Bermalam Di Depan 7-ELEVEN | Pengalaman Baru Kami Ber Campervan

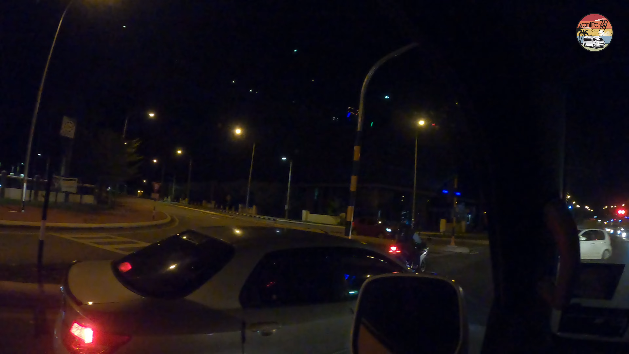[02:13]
Sekarang kami berada di Bera. So kami tak jadi nak melalui Muazzam. So Bera ni pun kami jarang lalu. So nak tengok macam mana keadaan dia. So kami akan teruskan selepas ni ke Termeloh, lepas tu ke Kuantan.
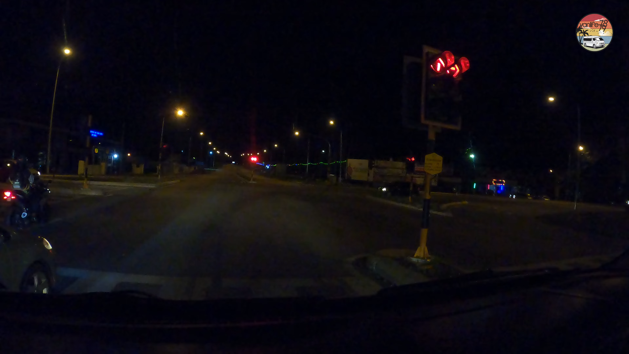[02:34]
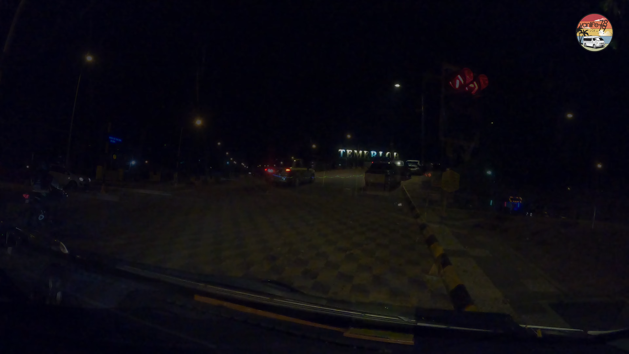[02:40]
Sekarang kami berada di Termeloh. So semua dah lapar ni. Kami rasa kami nak pergi cari tempat makan. Sampai makan, kami akan teruskan ke Kuantan untuk cari port untuk bermalam pula.